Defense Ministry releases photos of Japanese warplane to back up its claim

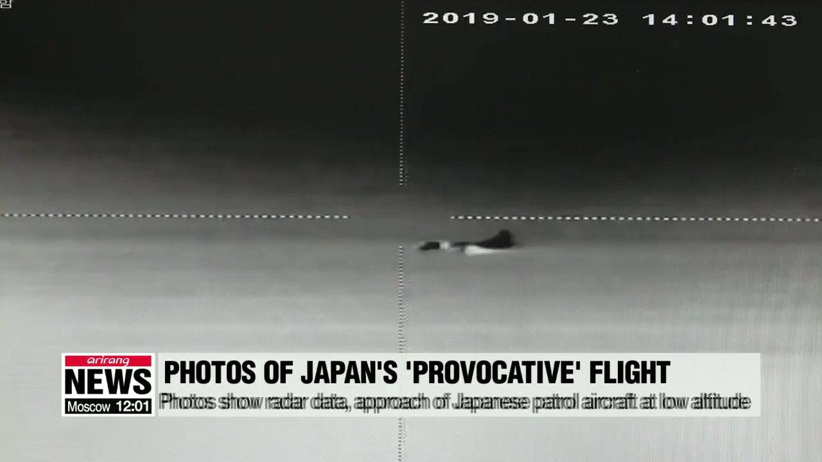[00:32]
thermal observation camera and one taken by the ship's camcorder show the Japanese airplane approaching the other two photos are of radar